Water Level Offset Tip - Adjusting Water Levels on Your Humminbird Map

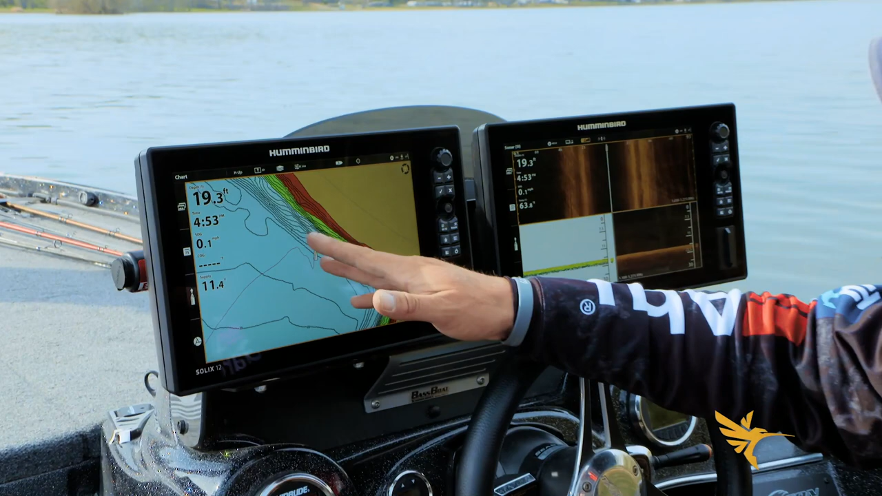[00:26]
On screen: depth 19.3 ft
boat's sitting two contour lines out so that'd be 20-21 foot and it's showing the boat sitting in about 19 right now. So I'm gonna go in here to my water level offset and I'm gonna adjust it. If you come you're gonna hit your settings button go under chart highlight that right there let's take two foot of water out of the lake to
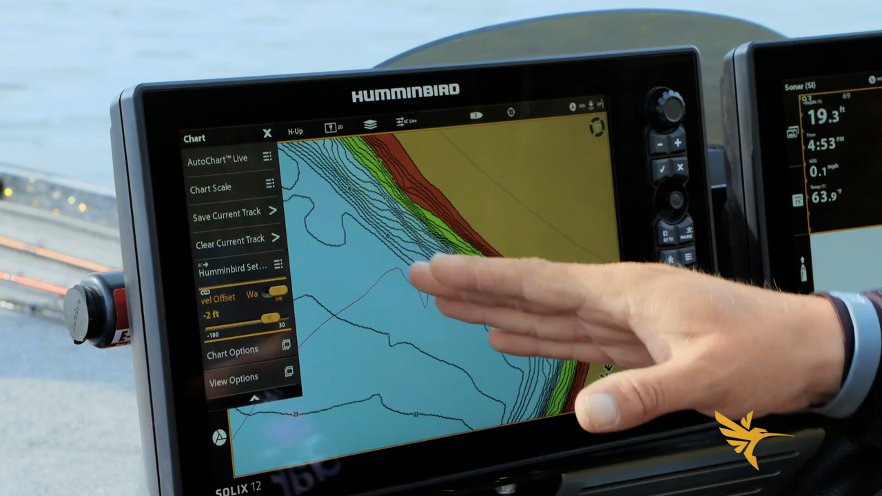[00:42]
On screen: depth 19.3 ft, water 63.9°F
adjust those contour lines that's gonna make that one 17 18 then 19 right out here where we're sitting it'll